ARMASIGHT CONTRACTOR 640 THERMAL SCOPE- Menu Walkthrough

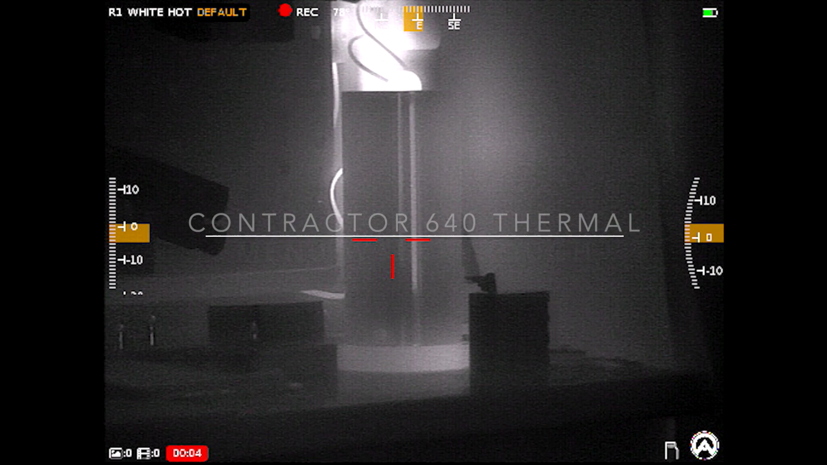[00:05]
you want to go ahead and show you all the internal settings of this optic now please keep in mind this is
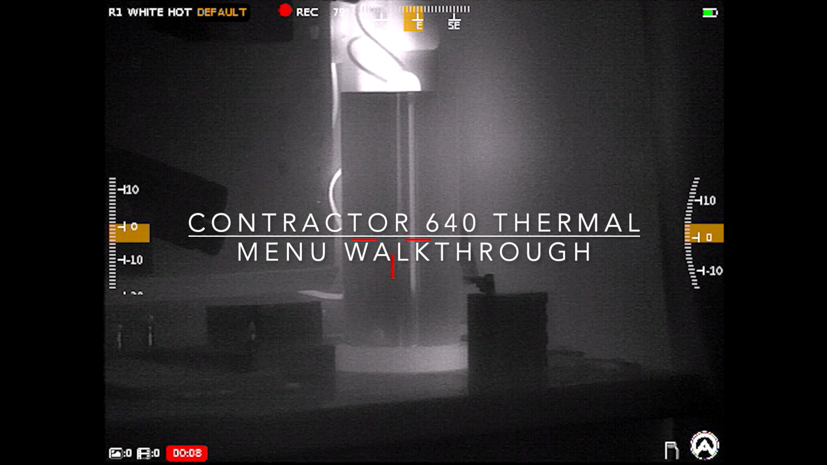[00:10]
not intended to be instructional it is just intended to show you all the variety of settings and internal features to the optic so I still recommend
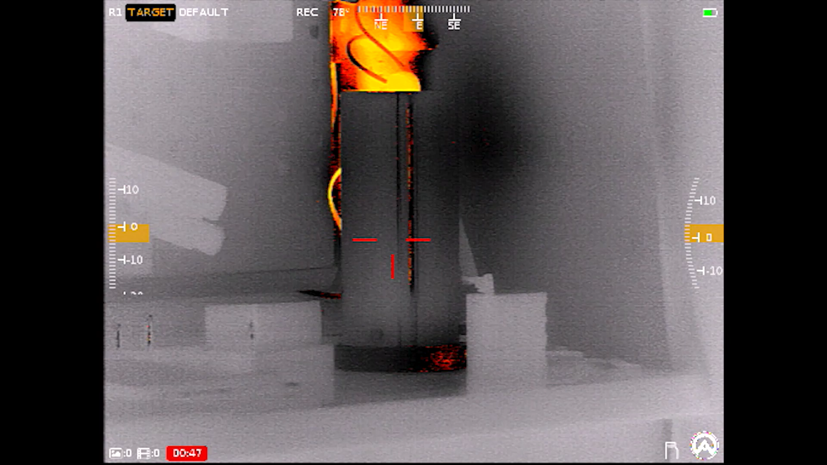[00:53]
it's changing through all those different color palettes so now we're back on white hot if I go over to default it's
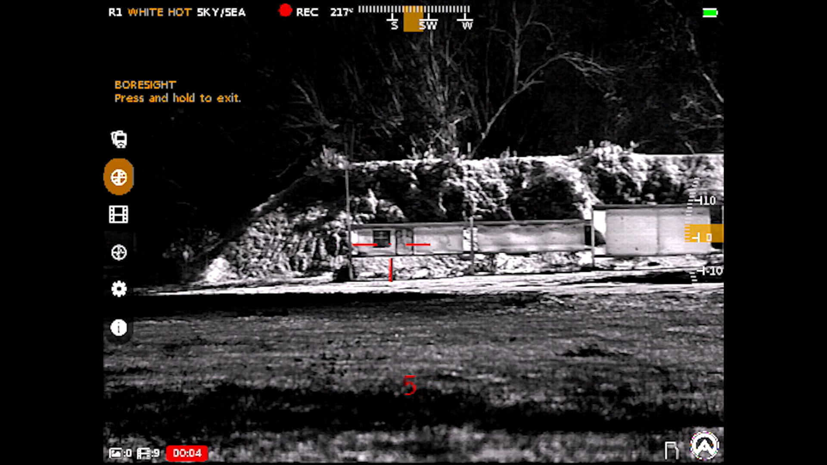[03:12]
have that target I just showed you you can see that little bit of electric tape above again just kind of a trick of the trade I've learned over the years and I'm just going to scroll and place that orange
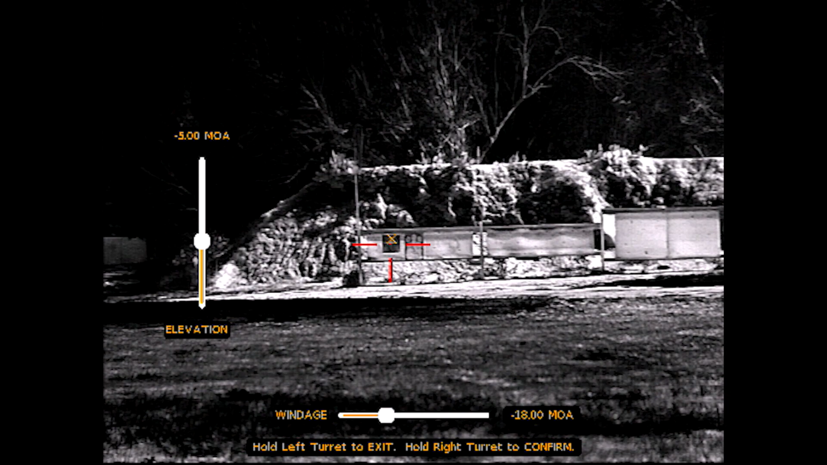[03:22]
x over that mark that I had inspected with my initial group when zeroing this optic so after I have it where I am pretty much set I'll go ahead and
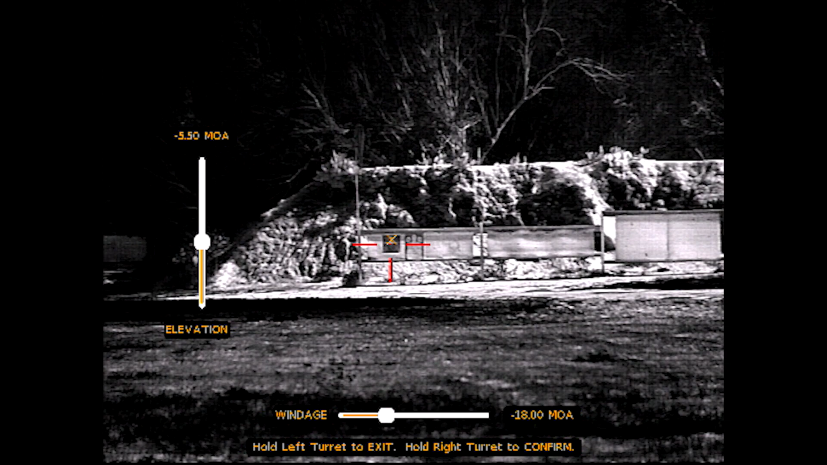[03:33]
accept those settings and you'll see my reticle will shift in place because this is a digital zero guys so that's all your scope is doing now of course what good is a
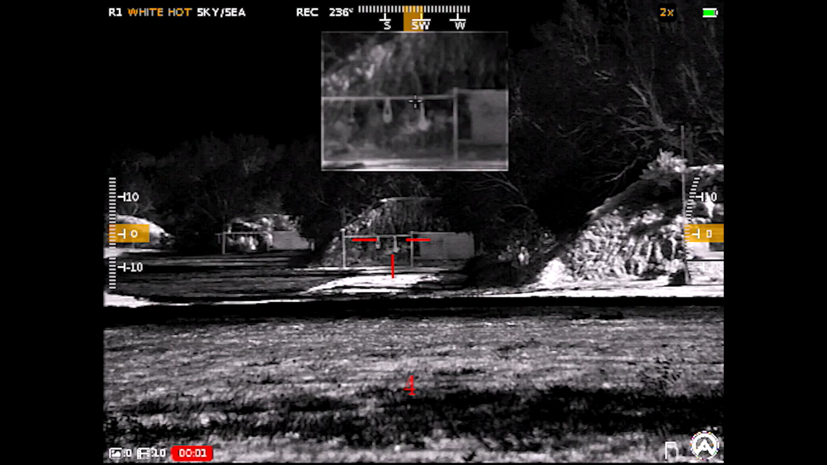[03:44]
zero if you're not going to confirm it so one way I know best especially with thermal targets hard to see here's a steel target it's about six inch diameter at 200 yards and I can now ring that steel all day long consistently without missing a beat with this optic so I'm going to go ahead and hold the left turret to exit so I don't accidentally change anything going down you can preview
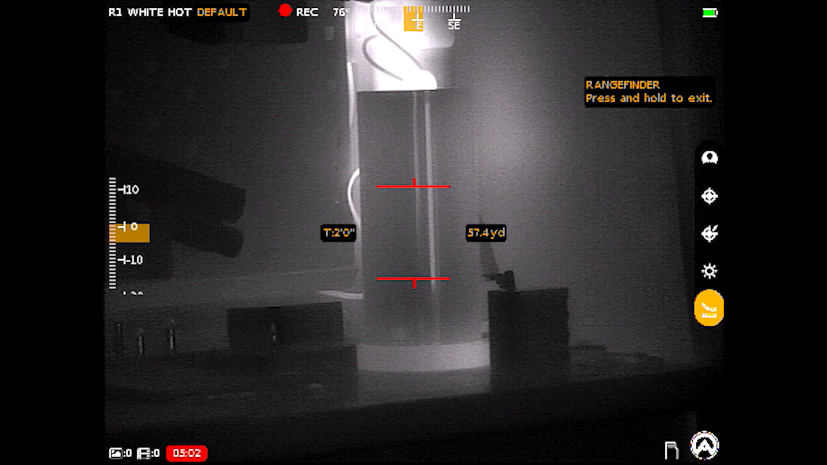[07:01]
is a setting and then last there is the rangefinder function so when you tap this the left turret will control the height of the target so that's what I'm changing the distance is changing with it so let's pretend that this battery that is sitting on my shelf if I knew that to be two feet tall then I'm going to use the right turret to now adjust
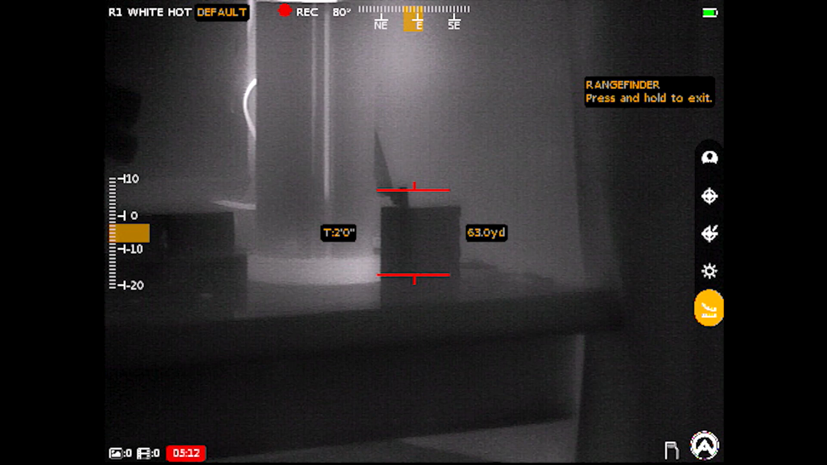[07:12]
where those lines go so I'm decreasing that so if it was if that was truly a two foot target then it's saying I should be at 66.2 yards away so kind of a handy little function there
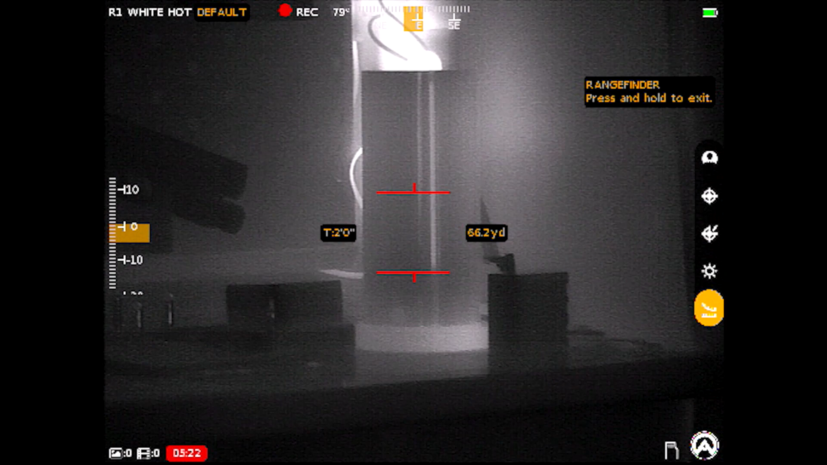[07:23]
now the last thing is if I just twist the right turret without going into a menu you get a picture in picture window and you can control through the